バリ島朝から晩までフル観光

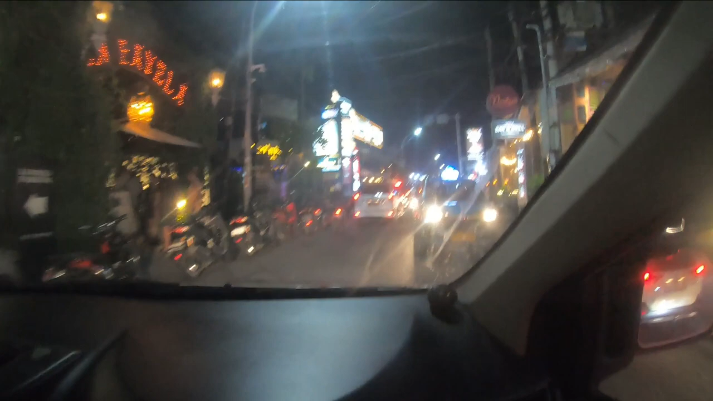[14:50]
はい、今スミニャクいますねスミニャクは毎日で10体ですね朝、昼、夜でうんここで、たくさんおされなお店もあるけどでも値段がすごい高いですねまもなくのディシミピラーのホテルに到着しますね